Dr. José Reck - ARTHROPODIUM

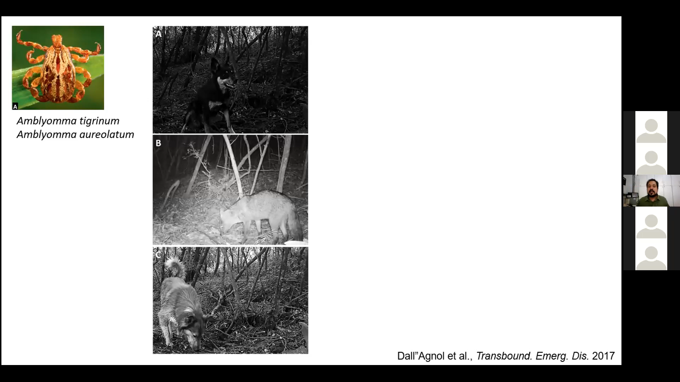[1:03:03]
Isso é foto de uma câmera trap que a gente põe em algumas das áreas que a gente monitora. Então no mesmo ponto, no intervalo de horas ou dias, a gente vê um cachorro passando, depois a gente vê a passada de um canídeo silvestre, e depois a gente vê um outro cachorro. Então a troca de patógenos, de parasitas, de vetores entre esses animais, ela está cada vez mais presente. Isso faz com que a gente volte os olhos para que talvez a circulação em outros biomas não estejam relacionadas com aqueles hospedeiros que a gente classicamente conhecia, no Sudeste, em São Paulo, no Rio, que seriam as capivaras e os cavalos.